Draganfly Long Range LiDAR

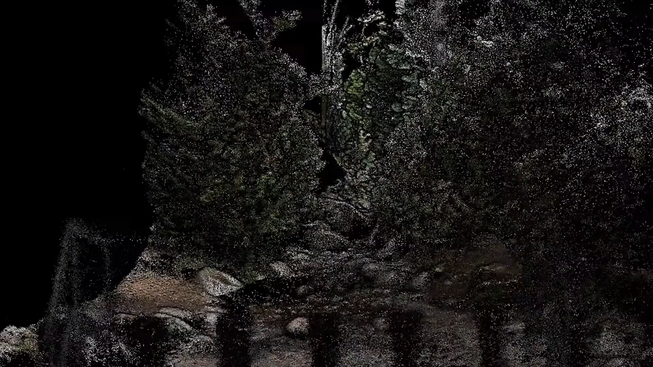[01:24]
and our system even includes the processing software necessary to
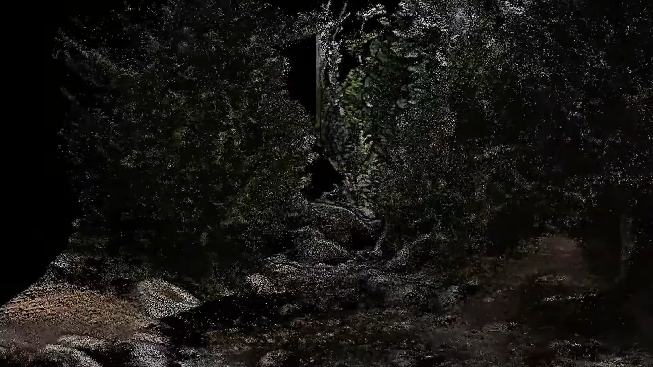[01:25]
transform
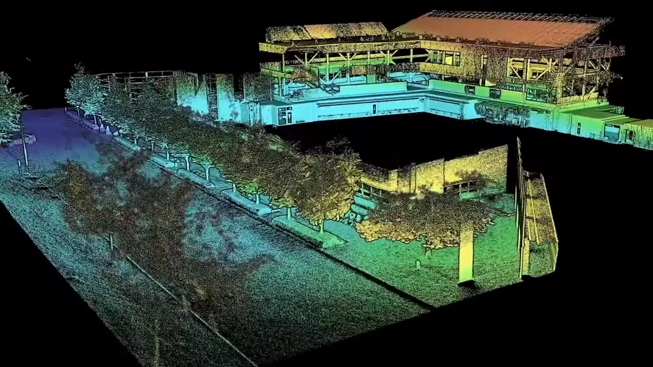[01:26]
the data collected into a point cloud.